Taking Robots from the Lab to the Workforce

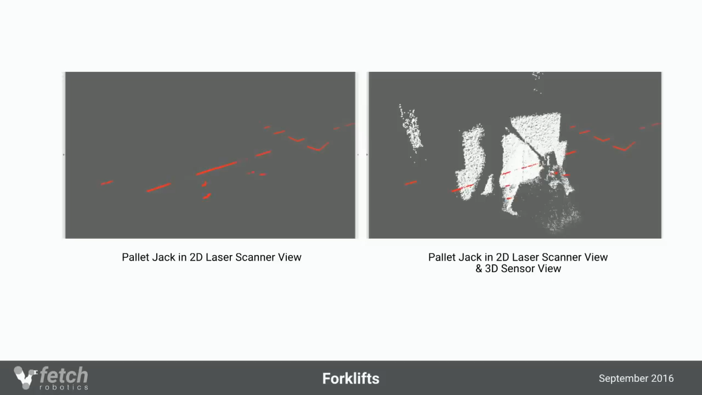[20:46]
Unlike your research lab, there's going to be a lot of things moving around on you. So what we've got here is, on this side, you're actually seeing someone pushing a pallet jack by.
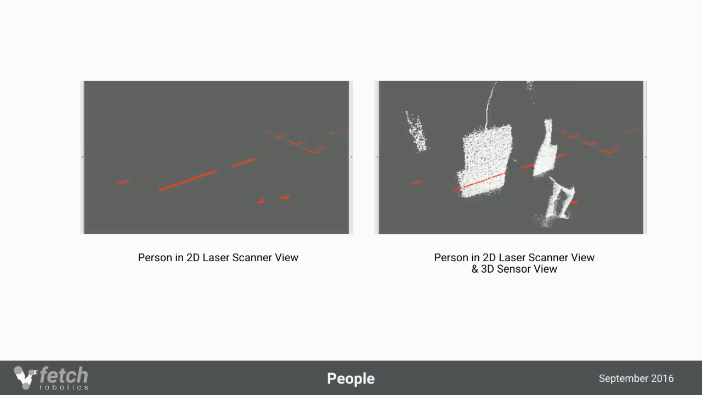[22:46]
And so they have these expectations that robots are going to recognize that you're a person, and they're going to respect, you know,
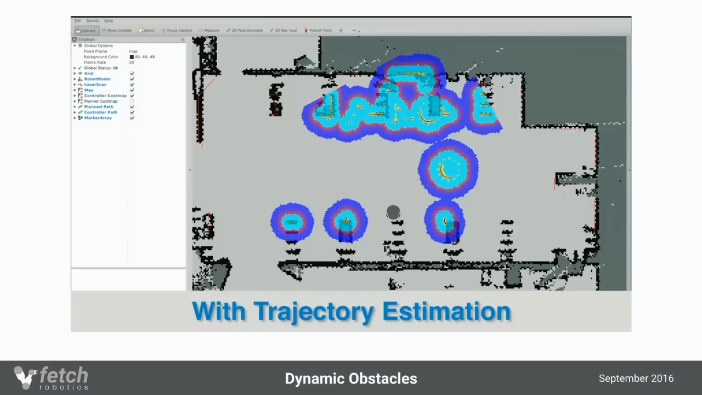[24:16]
One of the other areas that we've actually put a lot of work into, and this is another comparing sort of the open source ROS navigation against what we run today. And in both of these, you're seeing sort of the cost map. So this is the robot's view of the world.
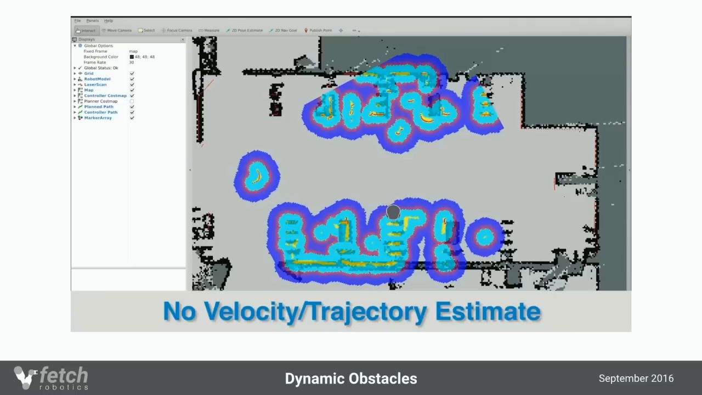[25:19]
And so here we have, and this is going to look back around.
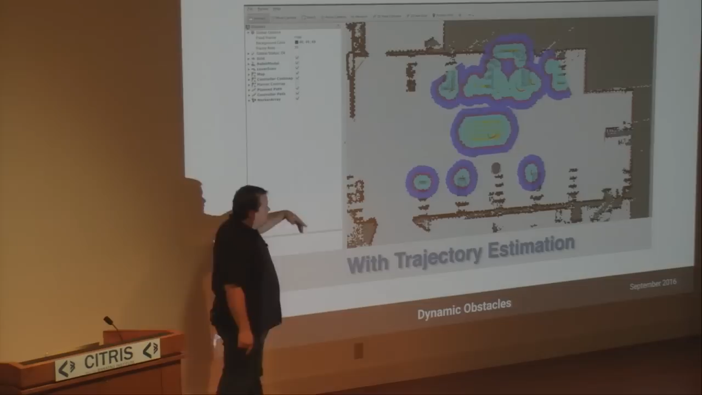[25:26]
This is with some estimate where it's saying, hey, I'm tracking this obstacle. I'm tracking it as it's moving along, and I'm saying that it's,
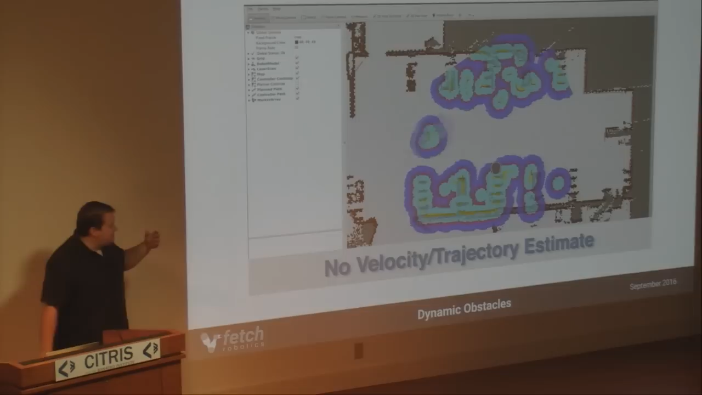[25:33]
you know, and so when it's not being tracked, all you get is where that robot is.
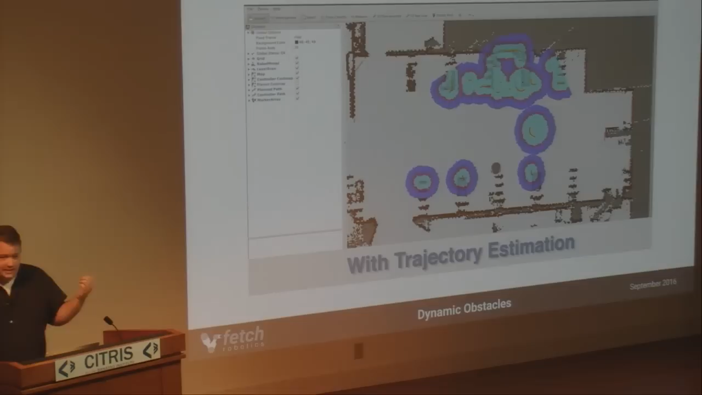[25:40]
This became very important for us when dodging forklifts, because forklifts move a lot faster than our robot. So if we aren't predicting where it's about to be, by the time we get in its way, the robot's kind of dead.